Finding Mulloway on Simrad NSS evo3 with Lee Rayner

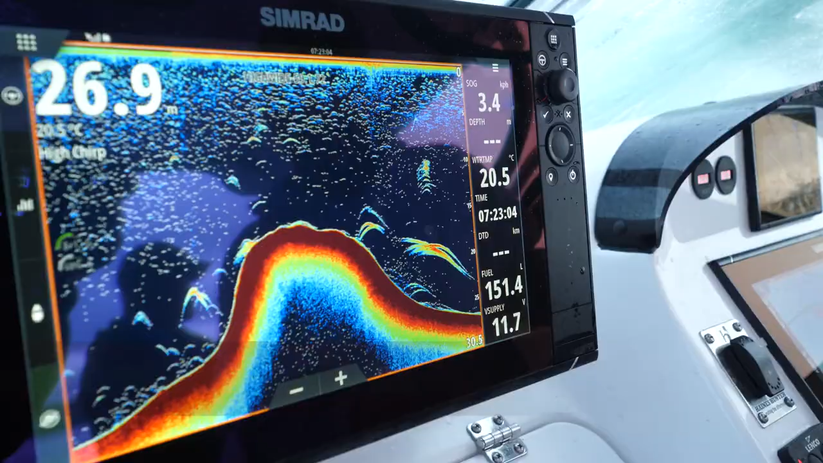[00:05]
On screen: depth 26.9 m, water 20.5°C
That there is the big fish. We've got big fish on this side of luck, big fish on this side, and see how that's really long and stretched out.
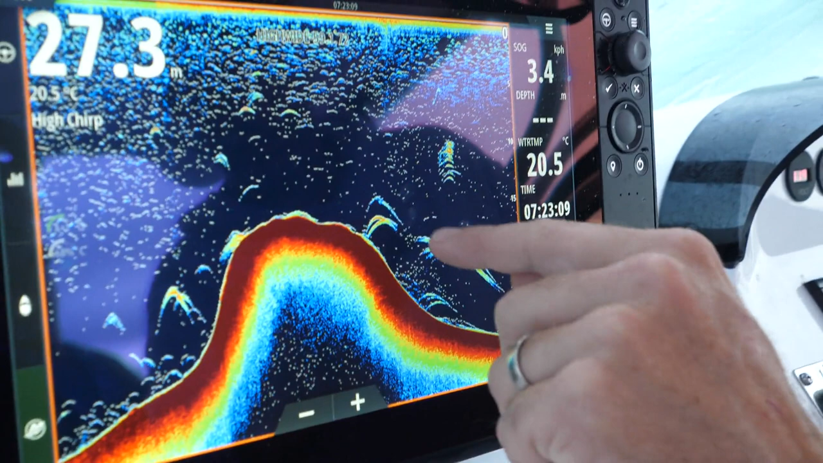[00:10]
On screen: depth 27.3 m, water 20.5°C
We're basically sitting over them, so the beam's hitting them and it's stretching them out because we're not moving over them so fast, but they're big.